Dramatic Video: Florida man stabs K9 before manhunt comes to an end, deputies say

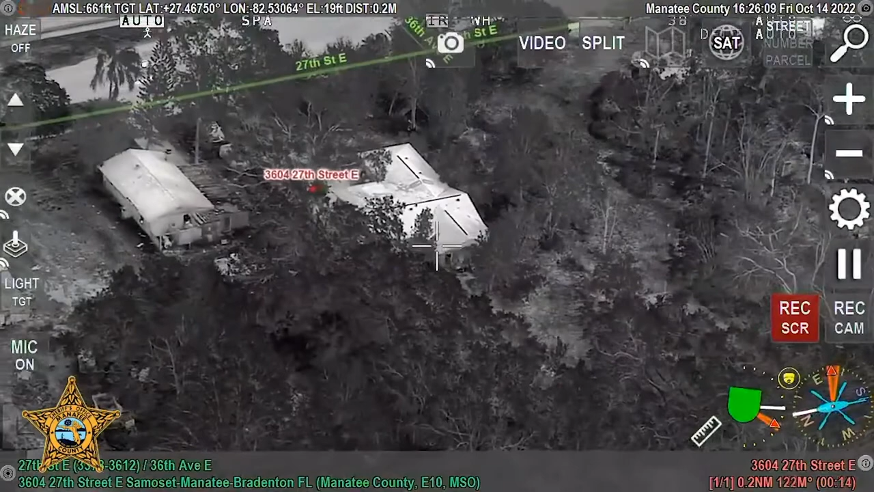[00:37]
Canine, the back door is open. I believe he went inside that house. The dogs come in, you're getting bit!